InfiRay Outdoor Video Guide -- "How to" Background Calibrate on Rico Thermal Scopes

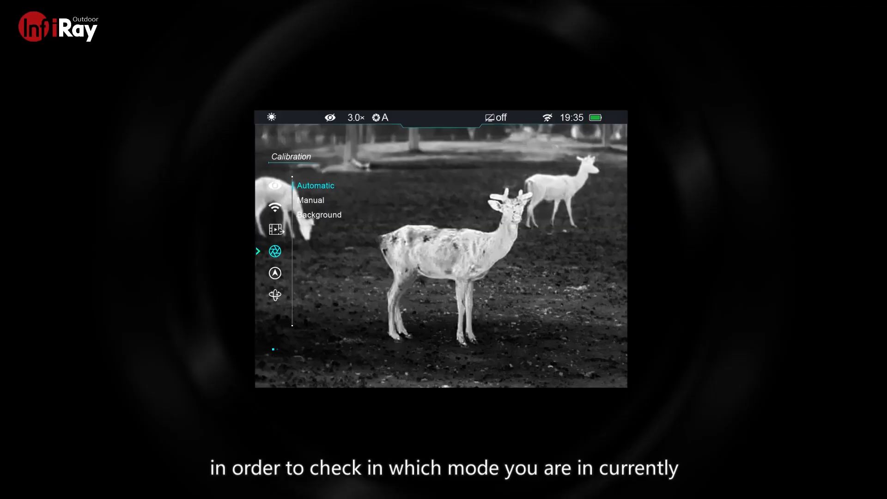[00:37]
In order to check in which mode you are in currently just take a look at the top status bar.
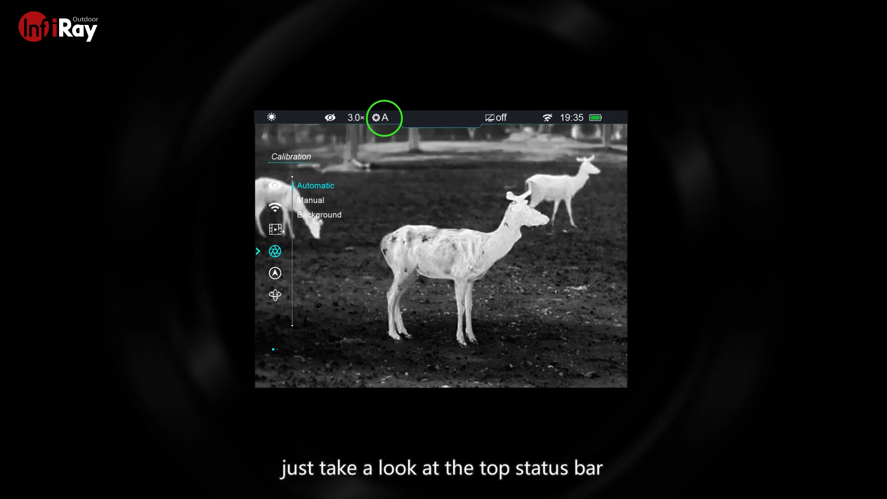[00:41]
If an A is displayed you are in the automatic calibration mode and if an M is displayed you are in the manual calibration mode.
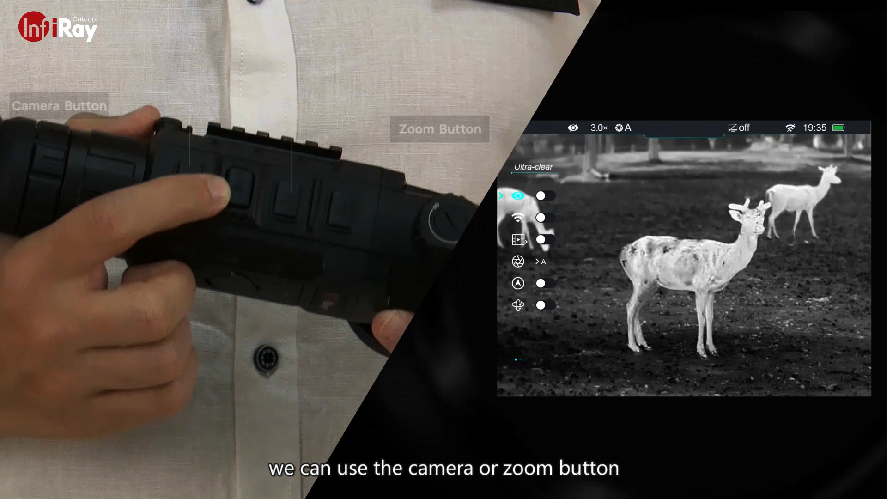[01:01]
the camera or zoom button to select calibration. After we've selected calibration select background.